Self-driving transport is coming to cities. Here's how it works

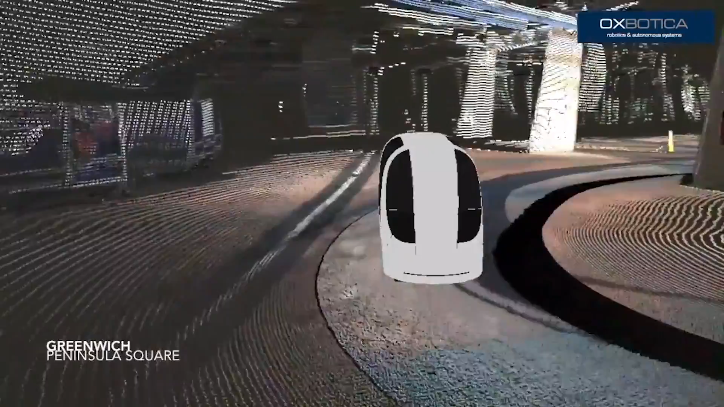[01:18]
That means taking a vehicle equipped with lasers around the routes we'd like the vehicle to travel.
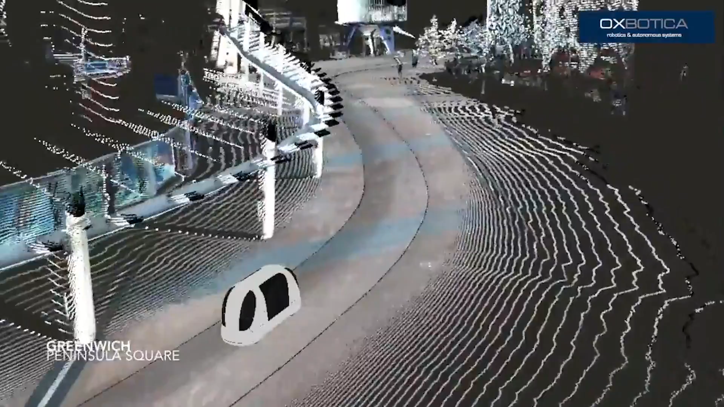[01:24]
It uses that point cloud to learn the route and then its cameras to navigate and localise once the route is complete.